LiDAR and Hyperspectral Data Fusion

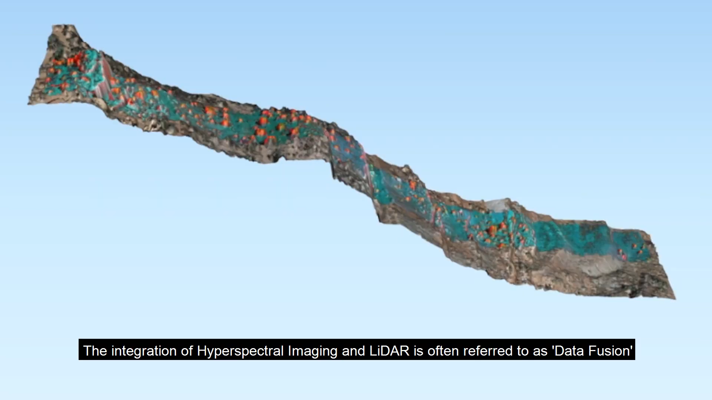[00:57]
The integration of hyperspectral imaging and LiDAR is often referred to as data fusion.